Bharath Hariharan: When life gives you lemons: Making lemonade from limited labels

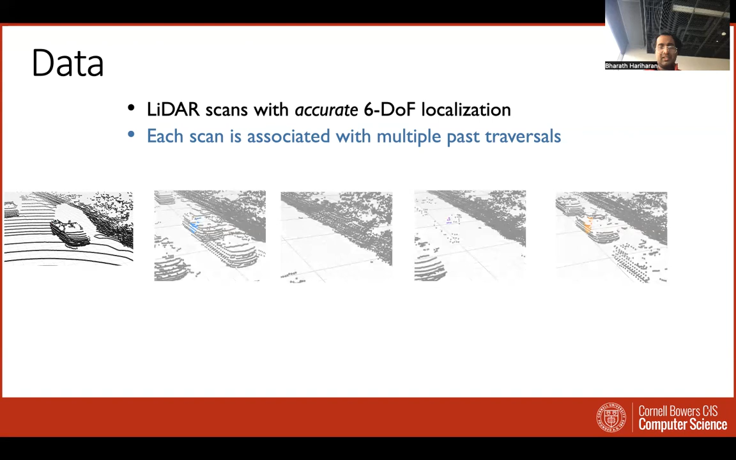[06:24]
So what you get is that for every scene, you not only have the current LiDAR scan, but also you have LiDAR scans from past traverses. And what does this allow you to do? What this allows you to do is to look at how particular parts of the scene look in the different traverses.
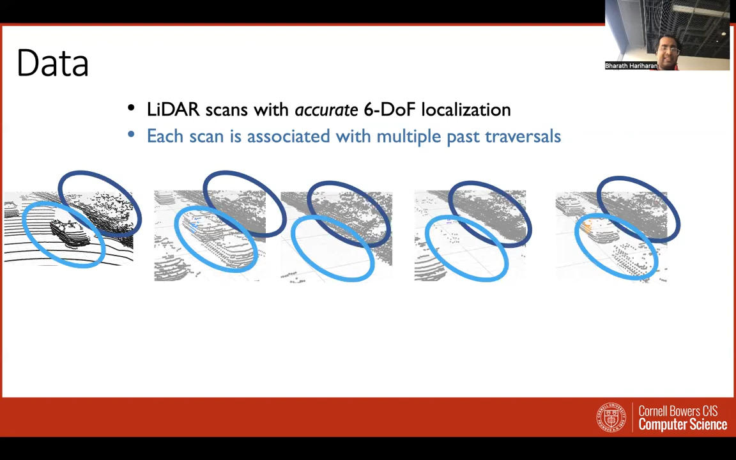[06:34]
So for example, if you look at the light blue ellipse, you know, we see that in some traverses, there are 3D points captured within the light blue ellipse. In other traverses, they were not. On the other hand, in the dark blue ellipse, the same consistent density of points was always captured no matter what the traversal. As you might imagine, the dark ellipse basically corresponds to some background structure,
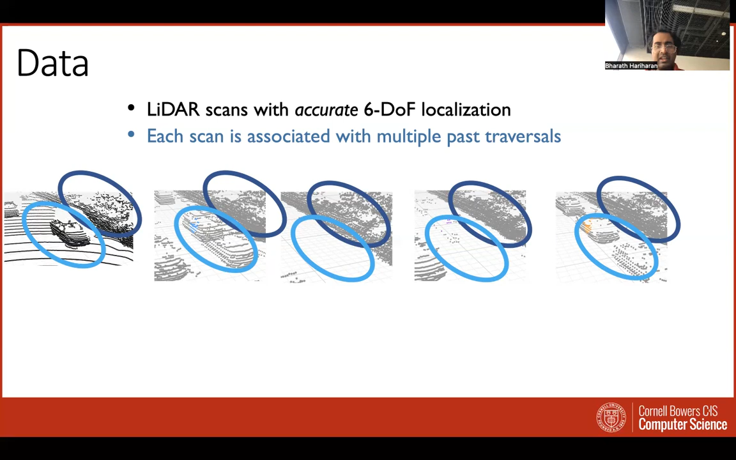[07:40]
So if you have multiple traversals of the same scene, you can identify points which are persistent and points which are ephemeral. So here is a LiDAR scan, where now we've labeled each point as being persistent, shown here in red, or ephemeral, shown here in blue. This idea of persistence or ephemerality, by the way, is not ours. It's actually been explored before in the past. But what we realized that now if you look at these ephemeral points, automatically you get foreground objects.
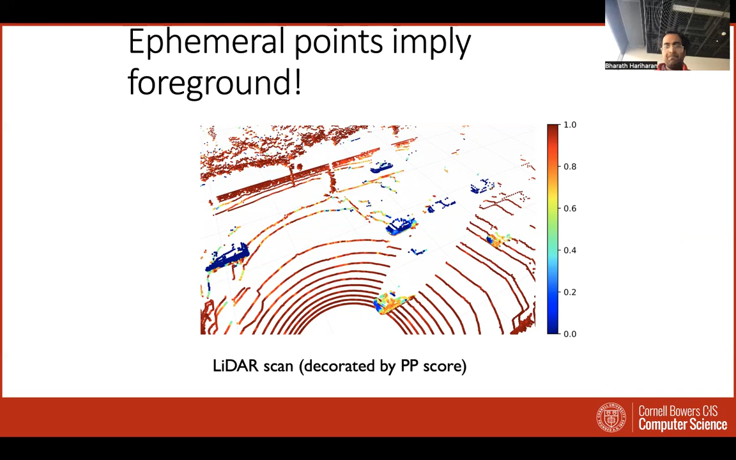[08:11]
And now what you can do is you can use off-the-shelf classic 50-year-old clustering techniques to group the foreground points based on spatial proximity into these clusters. And now suddenly each of those clusters begins to look like a putative object,
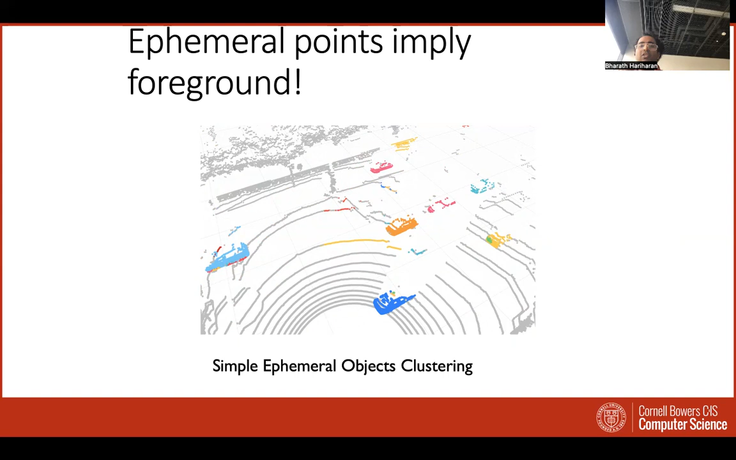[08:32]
a candidate object. Now you can take each of these clusters and put bounding boxes next to them on them.